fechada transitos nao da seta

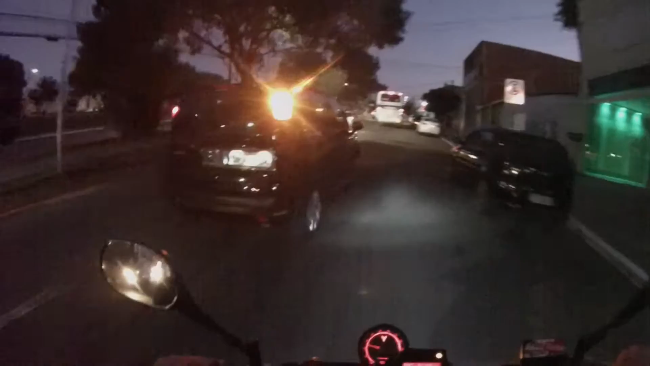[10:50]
Ah, filho da p*** Tem que olhar o retrovisor Coro, desgraçado